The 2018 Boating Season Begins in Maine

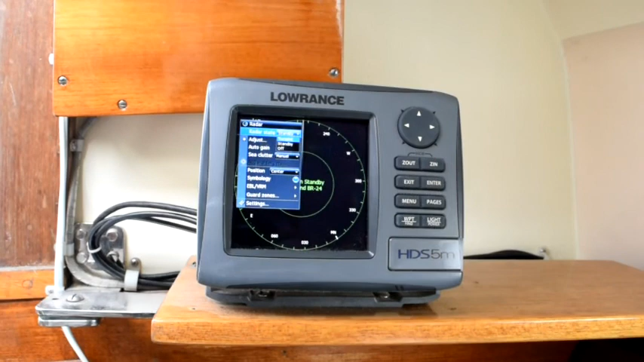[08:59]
Okay, here's the chart plotter. And I'm about to tell it to transmit.
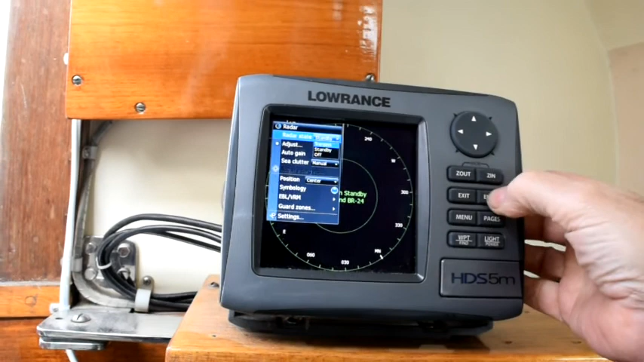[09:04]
And we'll see what happens. There we go. Radar!
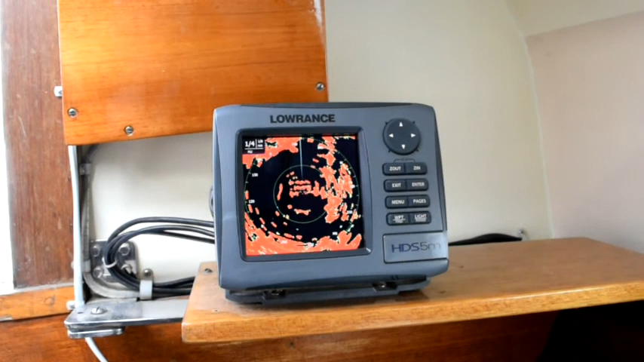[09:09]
Wow, that's a nice improvement. This is Lowrance Broadband Radar. The first generation. And the range rings there are an eighth of a mile, or 220 yards.
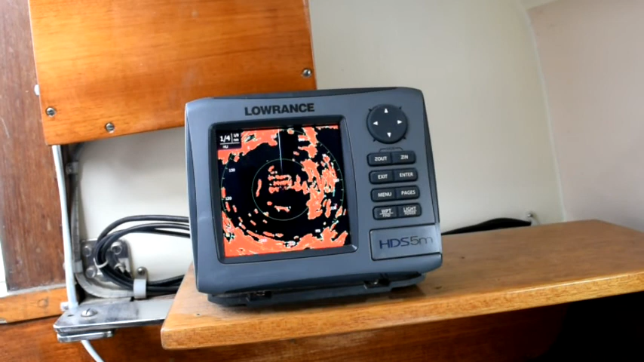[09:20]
And you can see the docks at the marina.
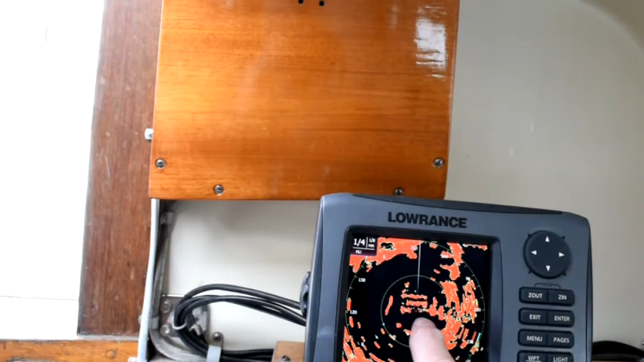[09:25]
I'll zoom in a little.
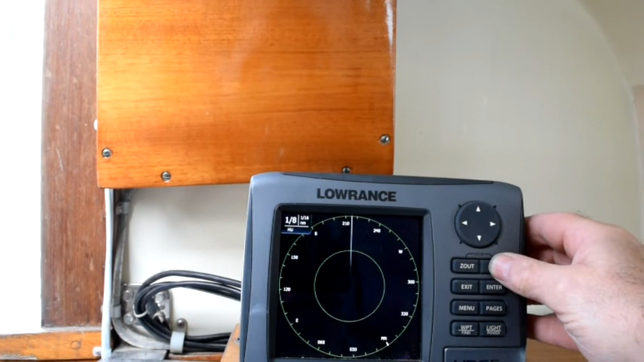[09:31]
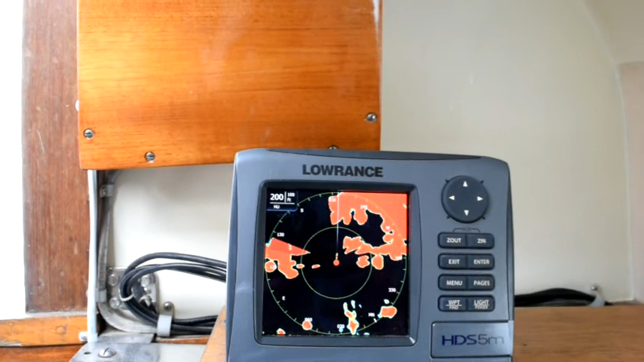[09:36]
Now the range rings are 100 feet.
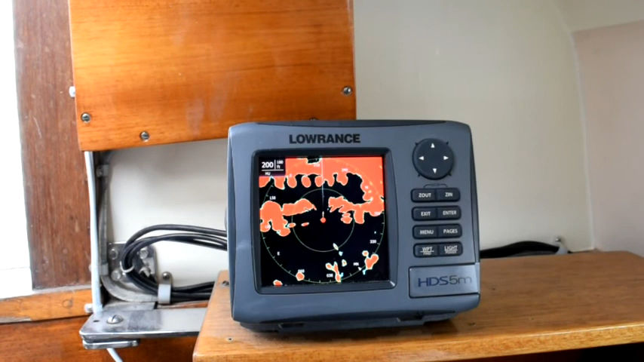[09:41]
And you can see I've got a bit of a blind spot ahead of me from my main mast. But you can see the other dock. And these are the piers.
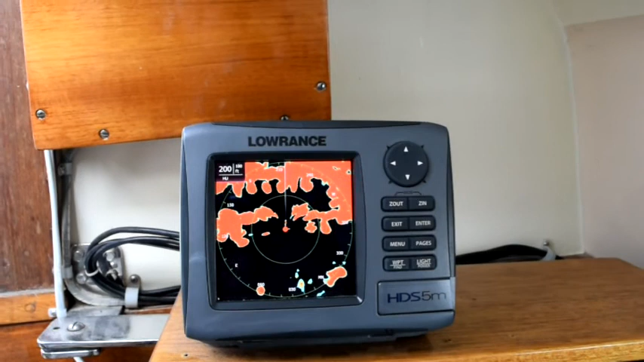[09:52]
There are no boats over there. Those are finger piers.
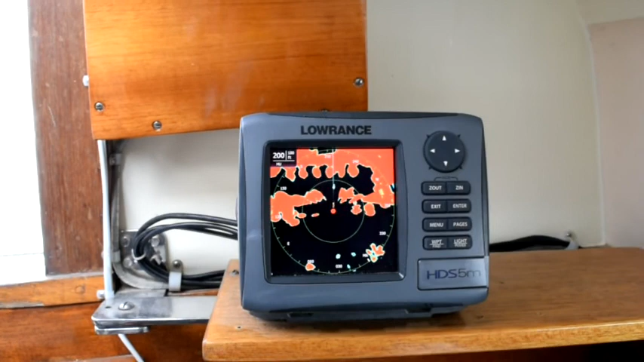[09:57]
This is working pretty well. I'll zoom out a little.
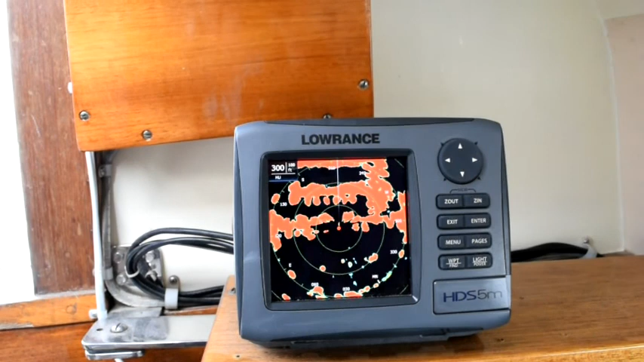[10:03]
So, we've got a total of 300 feet.
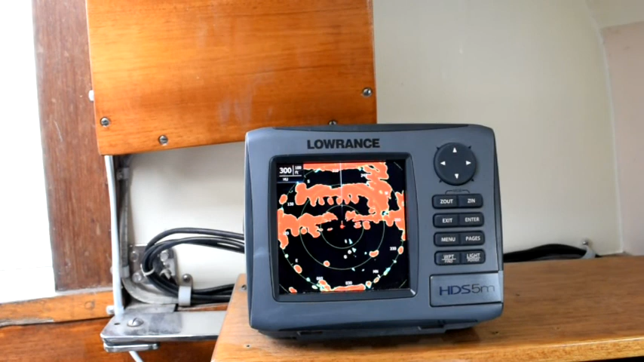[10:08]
And you can see a lot of detail there. A stern of the boat, you can see a ledge over here.
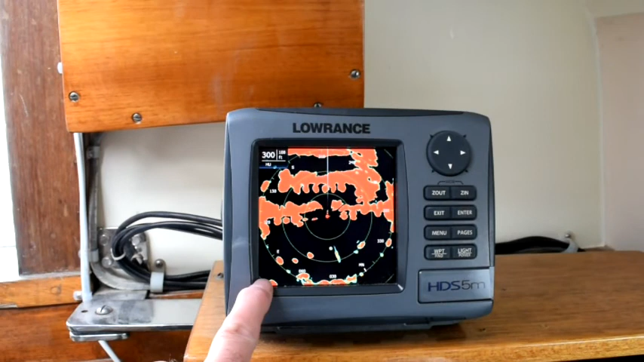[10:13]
And these are lobster, those are moorings over there.
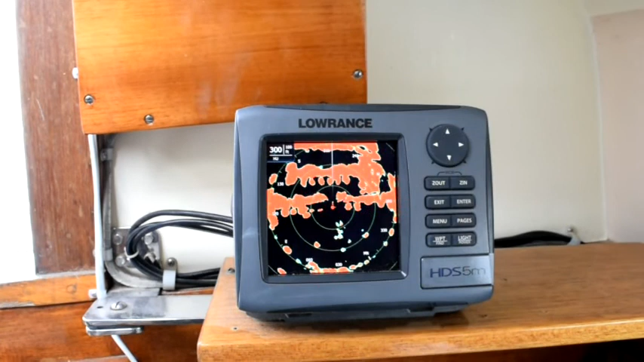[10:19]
So, we've got lots of information on there. And I'm glad to have it working again.
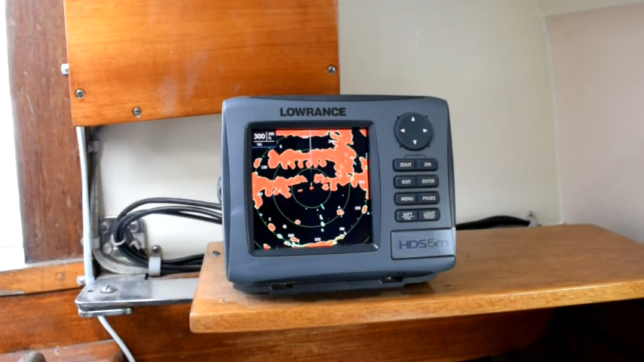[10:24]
It was simply a software glitch that had made it stop working last year. I had to reset the entire system.
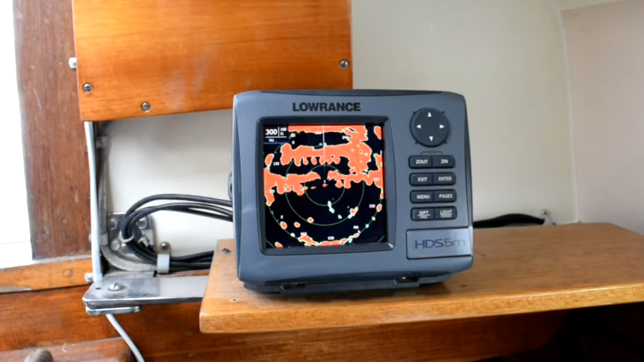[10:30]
But now it's functional and I'm happy with it.